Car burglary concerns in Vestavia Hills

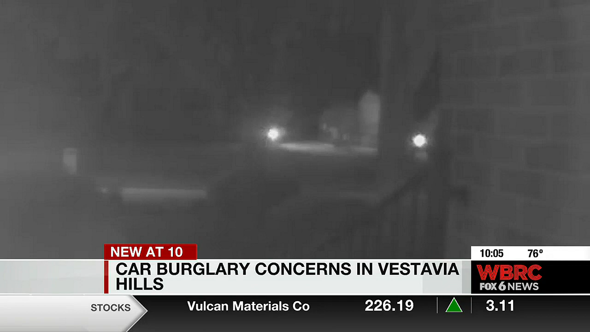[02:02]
And then they proceed to back it out of the driveway and leave. Other neighbors caught what seemed to be the same car and the same people checking doors of some vehicles and ransacking others.